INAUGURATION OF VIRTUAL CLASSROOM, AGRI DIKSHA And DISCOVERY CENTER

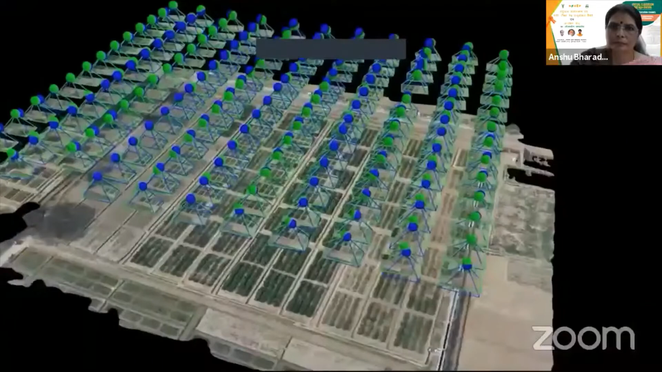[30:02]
भारतीय कृषि अनुसंधान संस्थान ने देश में पहली बार उच्च थ्रूपुट फिनोटाइपिंग के लिए ड्रोन इमेजिंग एवं आंकड़े विश्लेषण का एक मानक प्रोटोकॉल विकसित किया है।